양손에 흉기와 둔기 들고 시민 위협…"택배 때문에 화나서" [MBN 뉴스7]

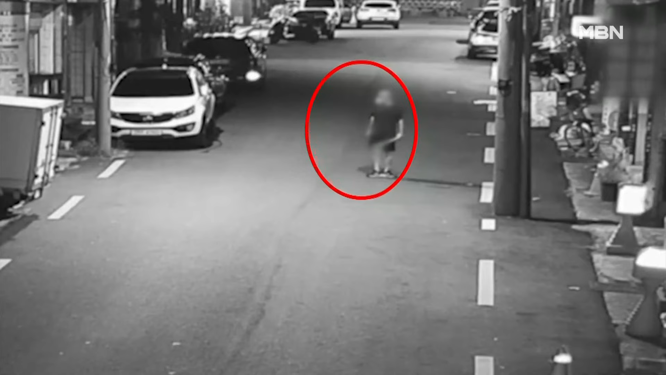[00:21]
새벽 시간 대구의 한 대학가 골목입니다.
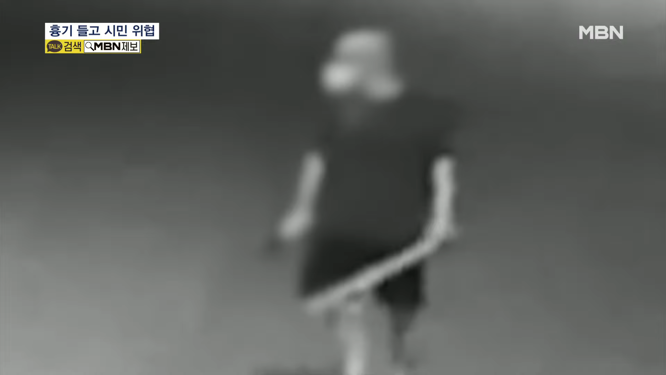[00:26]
마스크와 선글라스로 얼굴을 가린 남성이 골목을 돌아다닙니다. 자세히 보니 오른손에는 흉기를, 왼손에는 둥기를 들고 있습니다.
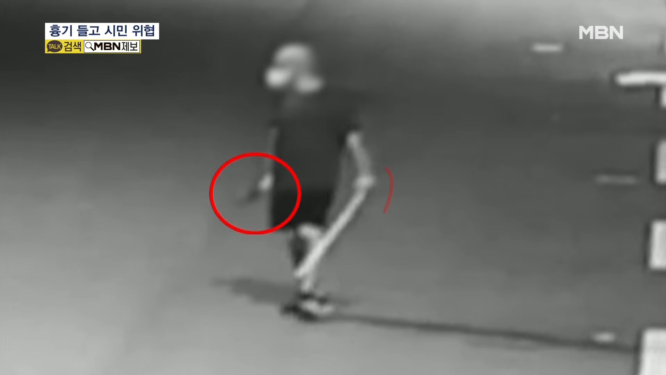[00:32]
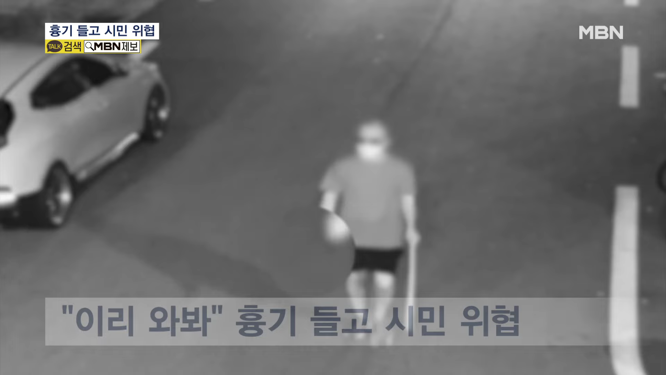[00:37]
불특정 다수에게 이리 와보라며 소리치자 놀란 주민들의 신고가 빗발칩니다.